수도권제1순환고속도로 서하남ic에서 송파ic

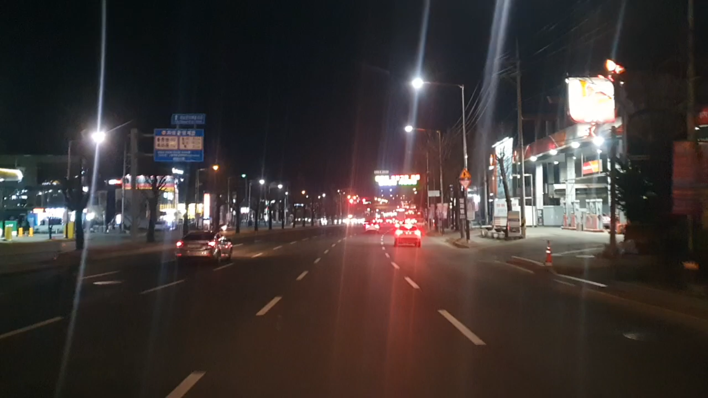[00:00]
서하남 IC 약 300m 앞 서하남 교차로에서 수도권 제1순환 고속도로 방면 오른쪽 고속도로로 진입하세요.
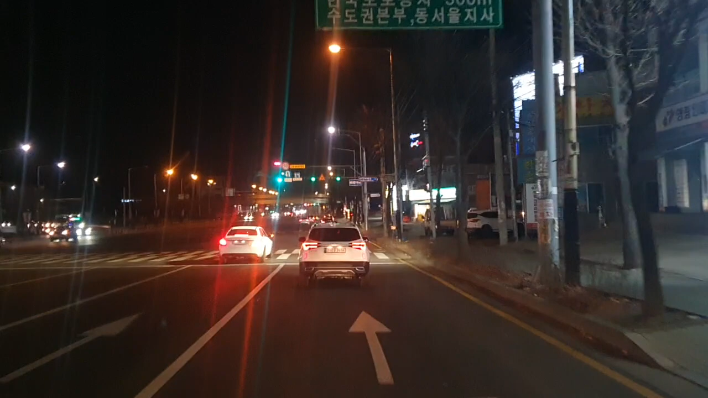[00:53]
수도권 제1순환 고속도로 방면 오른쪽 고속도로로 진입하세요.